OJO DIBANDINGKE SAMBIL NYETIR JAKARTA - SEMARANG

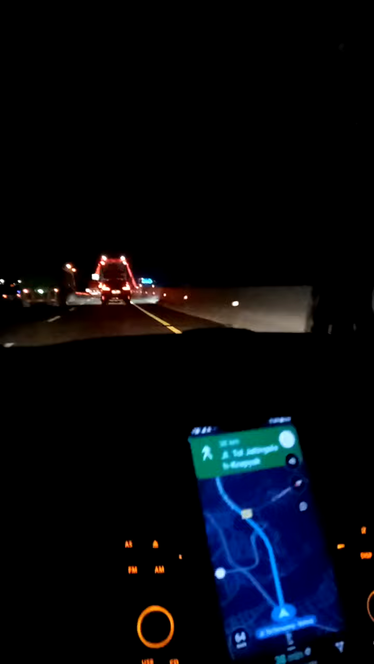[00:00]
akhir malam sambil dengerin koplo. Sampai di Kendal Kaliwungu. Ini adalah jembatan yang kemarin aku kira jembatan PLN, ternyata ini jembatan PU. Wangi sing ra loro ati.